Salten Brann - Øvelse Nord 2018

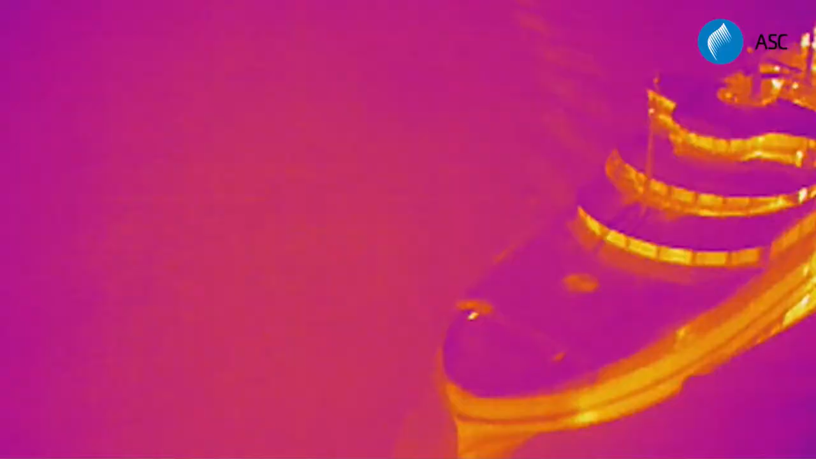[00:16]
Vi flyr en drone med en termisk kamera for å vise temperaturene i skipet.
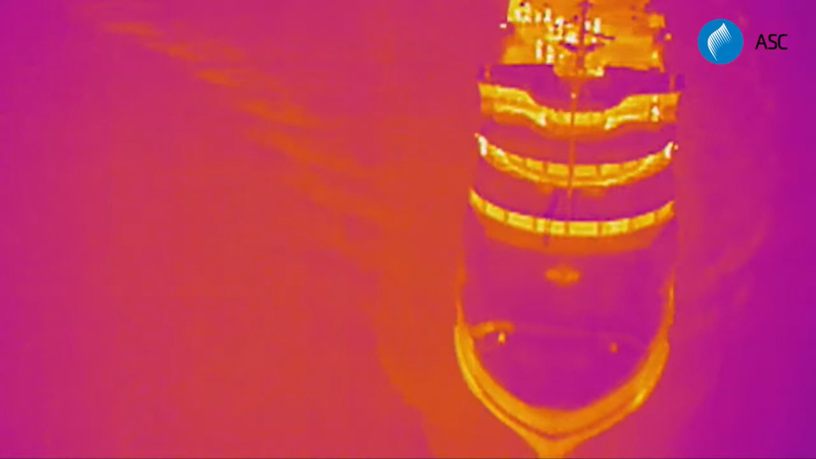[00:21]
Og man kan helt klart identifisere både personer på dekk, maskinrom og trapperom fra utsiden.